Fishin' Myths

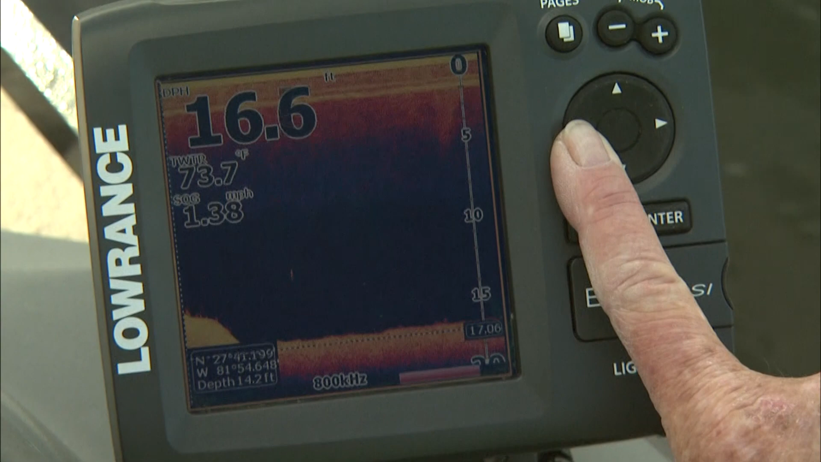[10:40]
On screen: water 73.7°F, speed 1.38 mph
I'm going to hit this trackback feature on my DSI. All right, here's what we're fishing on top of.
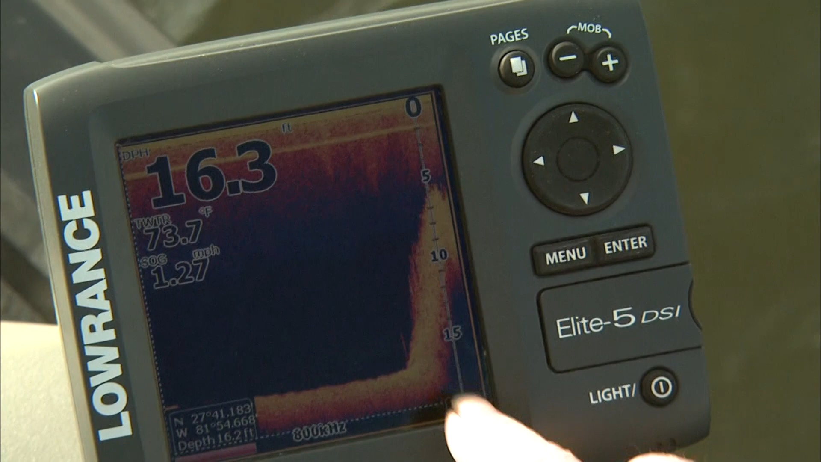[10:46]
On screen: water 73.7°F, speed 1.27 mph
This is vegetation right here. You can see the strands of grass coming up to the surface.
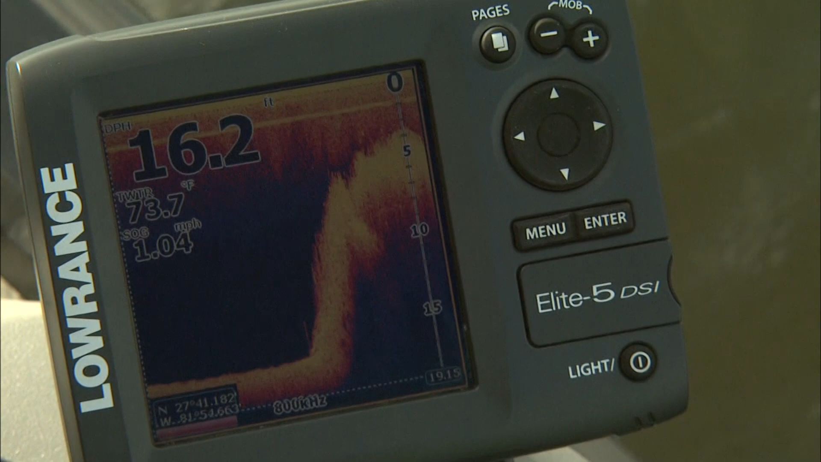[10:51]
On screen: water 73.7°F, speed 1.04 mph
This is about five feet deep, five to six feet deep. It's dropping off into about 15 feet, tapering on out to about 12, and then dropping off to about 16.
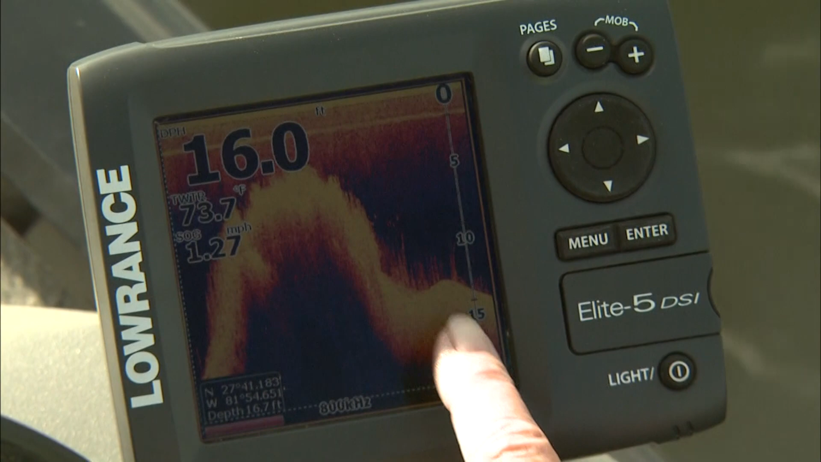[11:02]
On screen: water 73.7°F, speed 1.27 mph
Both these points are doing that. Now consider this. Most anglers believe the main reason bass seeks shady areas is because low light hides them from the forage they feed on.